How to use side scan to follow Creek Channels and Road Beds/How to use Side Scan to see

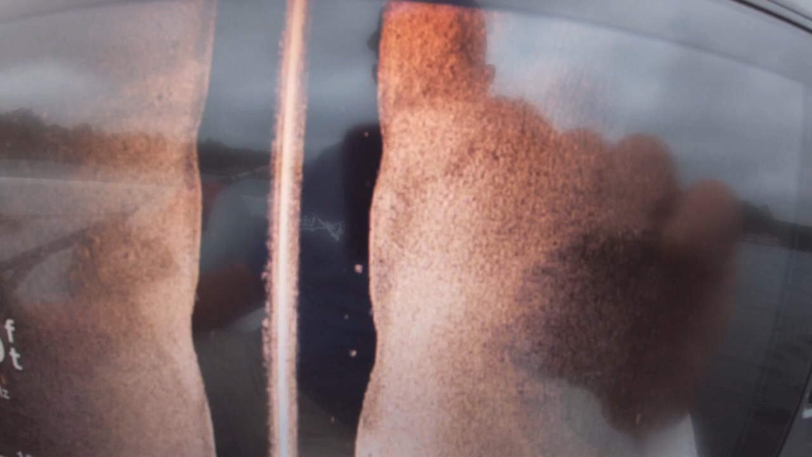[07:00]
And you can see I'm off of it. I'm to the left.
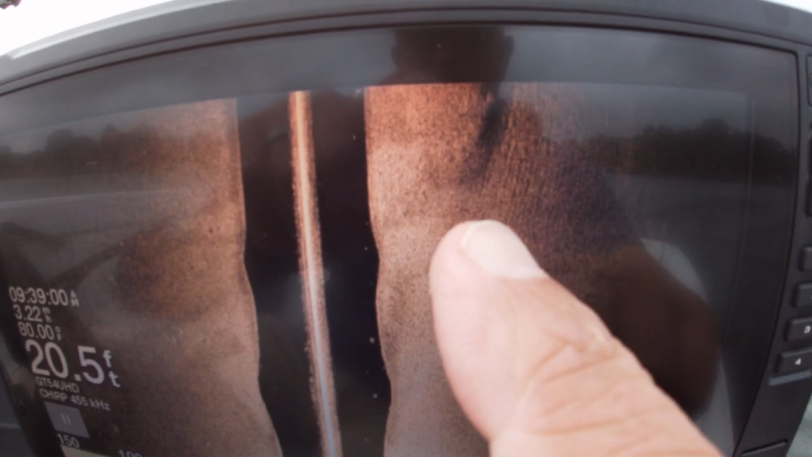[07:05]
On screen: depth 20.5 ft
See, that's a steeper side there. See how steep that side is?
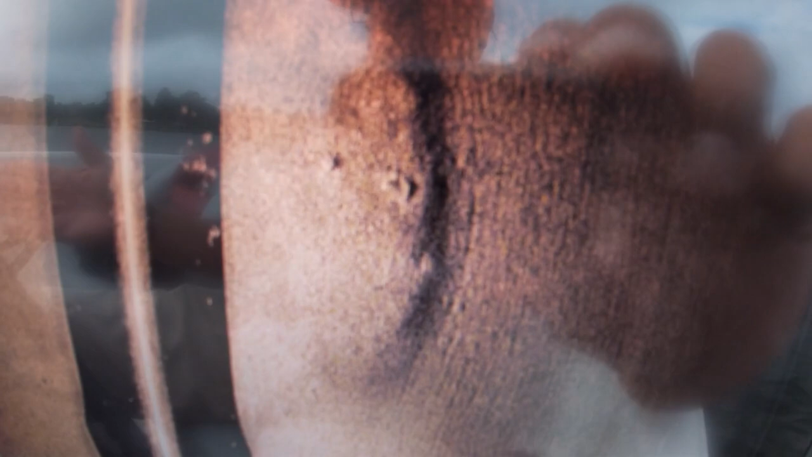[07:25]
If I see something I want to mark, like a big stump on the bottom, there's a prime example.
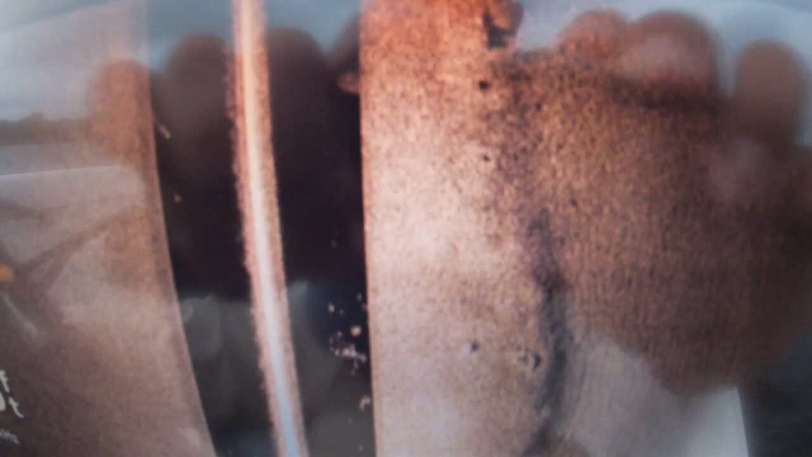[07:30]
See this stump right here? That's sticking way up off the bottom.
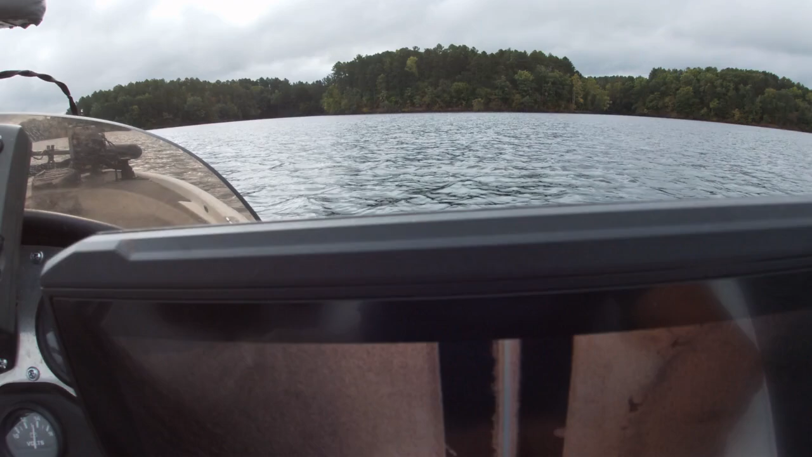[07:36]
And I'm going to mark that. I like that.
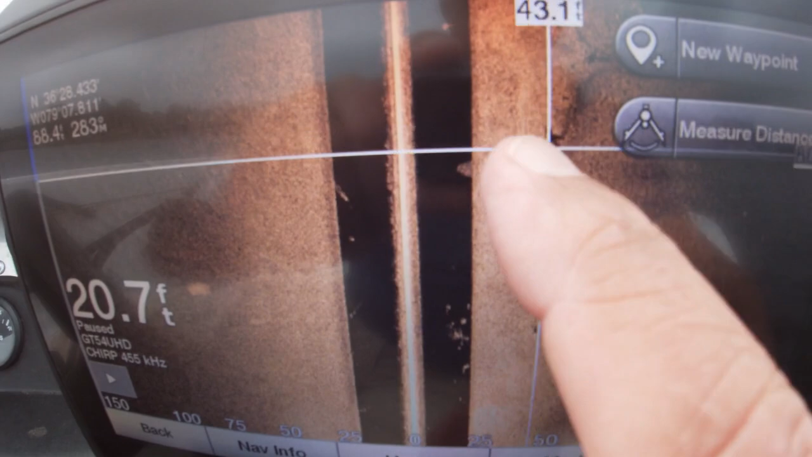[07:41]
On screen: depth 20.7 ft
Put that right on there. Mark it.
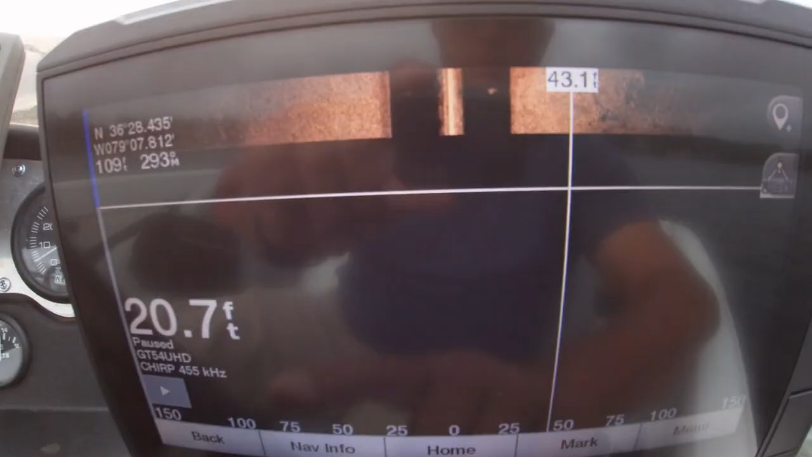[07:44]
On screen: depth 20.7 ft
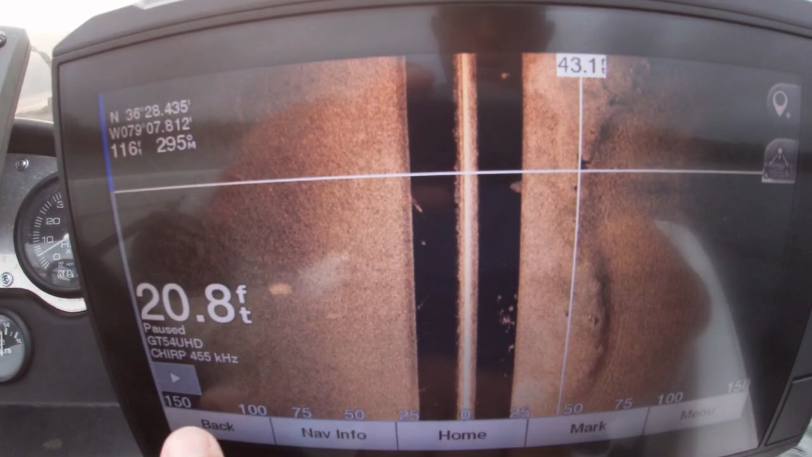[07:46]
On screen: depth 20.8 ft
Boom. Okay. And so here's another spot here.
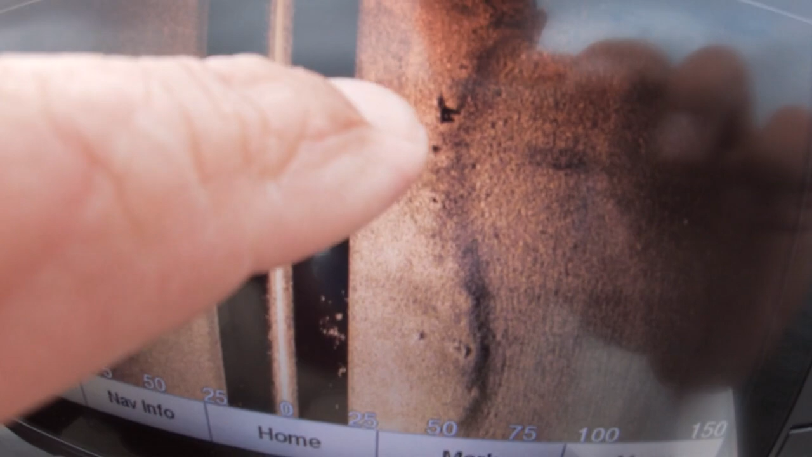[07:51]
So that could be a brush pile. You can see the creek channel begins to turn here again.
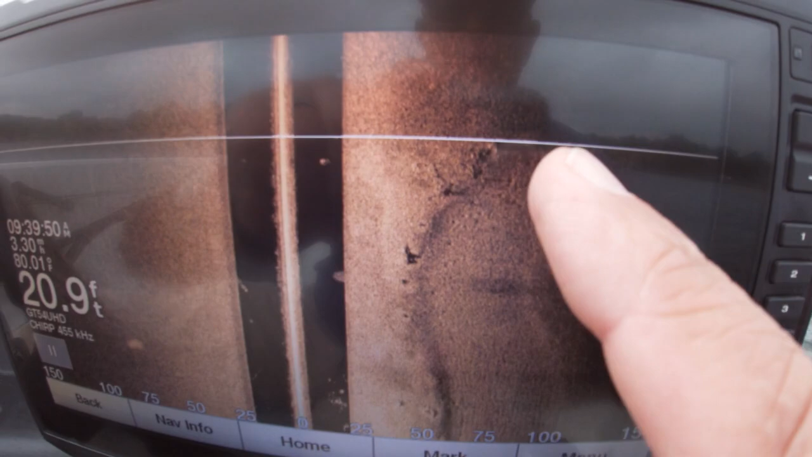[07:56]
On screen: depth 20.9 ft
And turn. So just real quick, let's recap that.
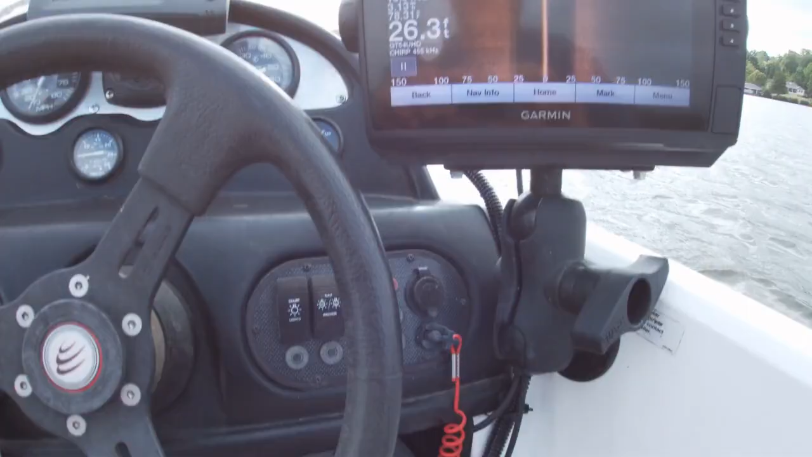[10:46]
Okay, so we finally came on top of it.
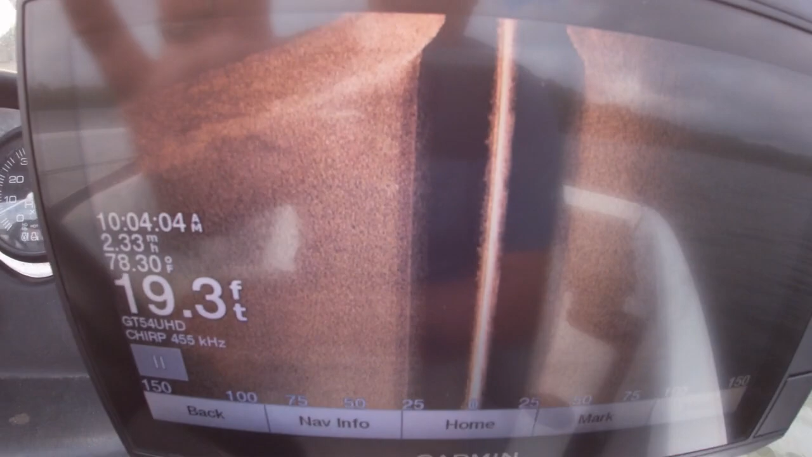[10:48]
On screen: depth 19.3 ft, water 78.30°F
You can see the old road bed here, see how steep it is on this side here.
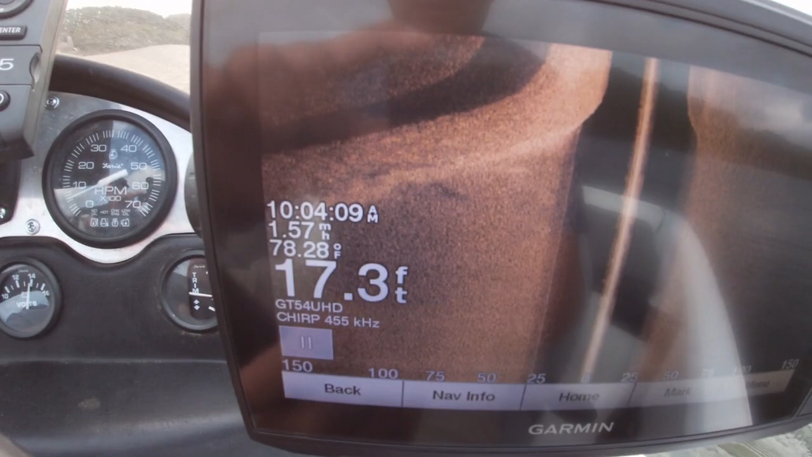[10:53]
On screen: depth 17.3 ft, water 78.28°F
So we finally got on top of it.
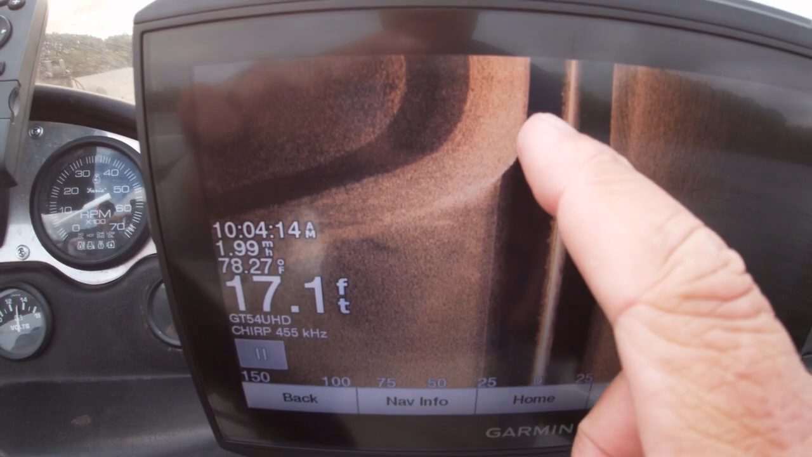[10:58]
On screen: depth 17.1 ft, water 78.27°F, speed 1.99 mph
You can notice we are running right off the edge, so I'm going to go get right on top of it.
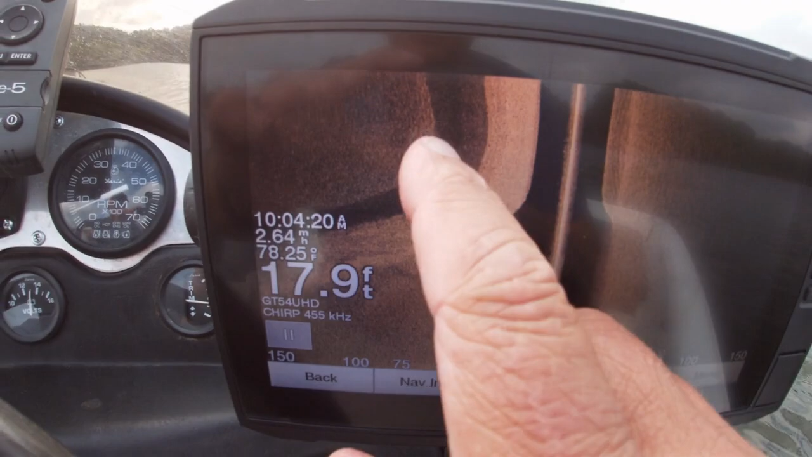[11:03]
On screen: depth 17.9 ft, water 78.25°F
But you see how steep the old dirt road bed was and how it puts a shadow.
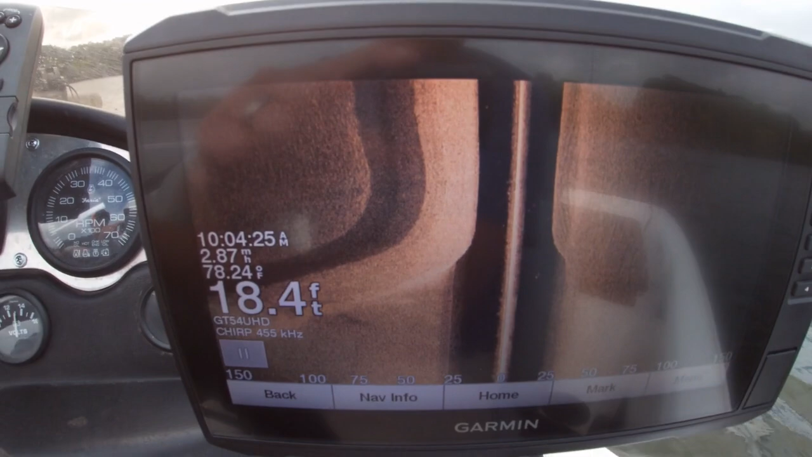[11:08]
On screen: depth 18.4 ft, water 78.24°F
So I'm going to try to keep this heading here.
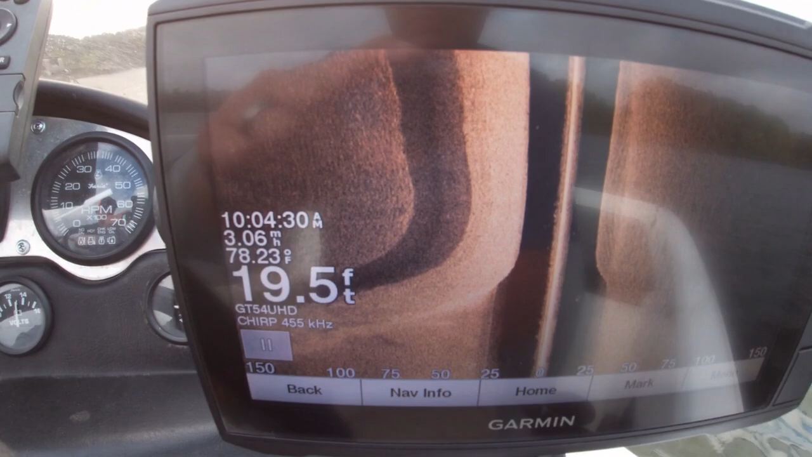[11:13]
On screen: depth 19.5 ft, water 78.23°F
Now I can bump the boat, it looks like it's turning, turning, turning.